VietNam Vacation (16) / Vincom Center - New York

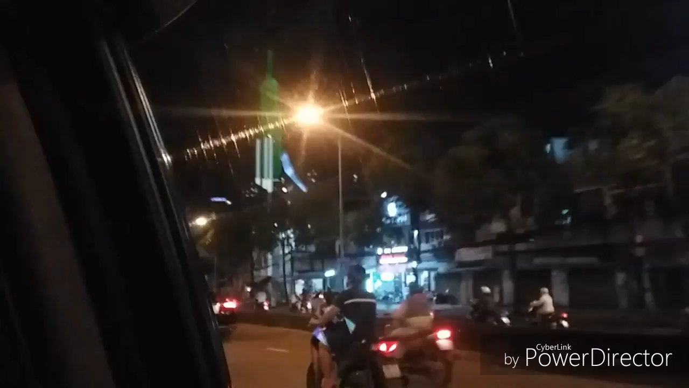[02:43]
Tòa building này xanh xanh đó Đó là cái tòa building Landmark 81 Tầng cao nhất Ở Sài Gòn á Lớn nhất Việt Nam Cao nhất Việt Nam luôn đó Mình chuẩn bị mình vô đó đó nha Ừ
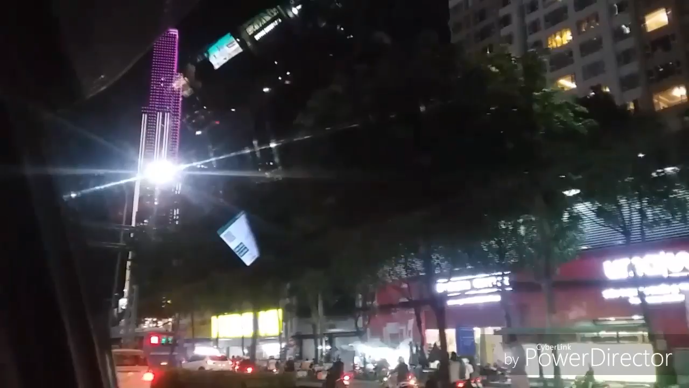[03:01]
Cái tòa building đó Bây giờ nó đổi thành màu đó ha Nó gắn đèn đổi màu rồi đó